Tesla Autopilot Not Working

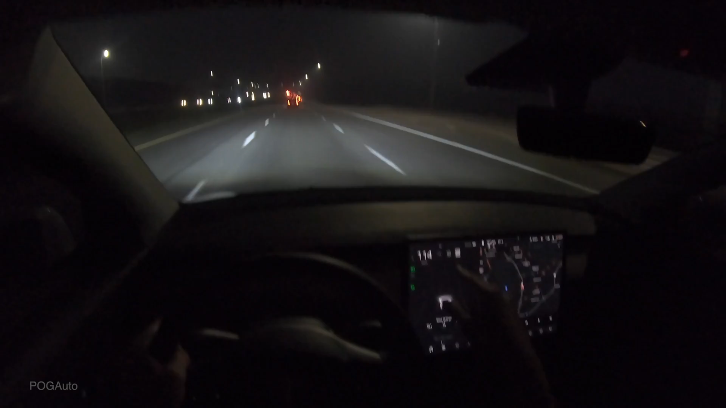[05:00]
So maybe autopilot thing had to be full before it will see the cars that were passing me. Definitely sees it. Yep. And it knows it's an SUV. The limit's gonna be 100.
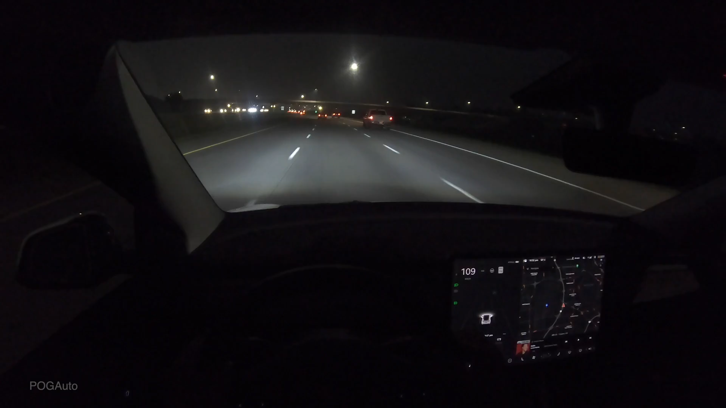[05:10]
Let's see if it knows it. Yep. It changed it. Okay. So let's turn on autopilot. Seriously? All I needed to do was go to a supercharger for this visualization and stuff to work. I am so confused. Let's see. Is it doing the steering? Yes, it is. It sees this car on my right.